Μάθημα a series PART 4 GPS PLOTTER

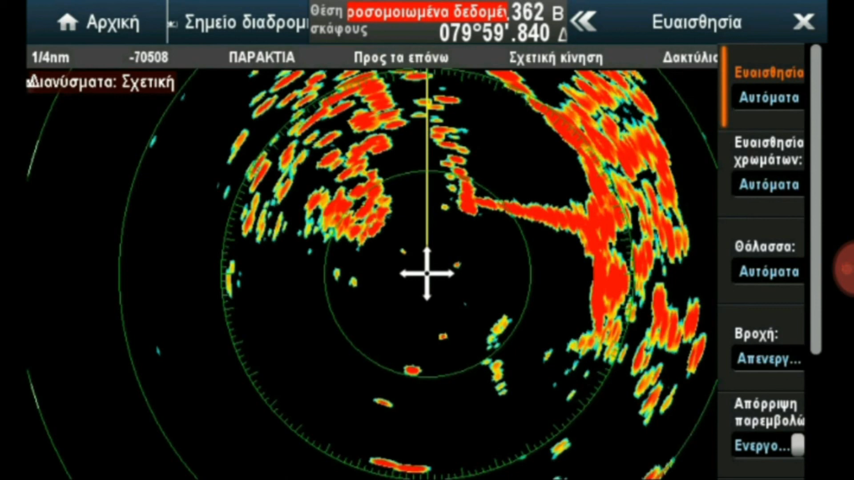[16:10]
Έτσι και να το ξαναβάλω πάλι στην παράκτια Εδώ λοιπόν είναι η παράκτια προσαρμογή ευαισθησίας Οι ευαισθησίες δηλαδή που σας έδειξα στα κουμπάκια αριστερά Δεν χρειάζεται να δουλεύουμε εδώ Αφού έχουμε τη συντόμευση έξω στην οθόνη Παρακολούθηση στόχη Πάμε να δούμε παρακολούθηση Εδώ όσοι στόχοι λαμβάνει το ραντάρ Που έχουν ACE Μας δείχνει εδώ πέρα όλα τα στοιχεία Πατώντας απάνω σε ένα σκάφος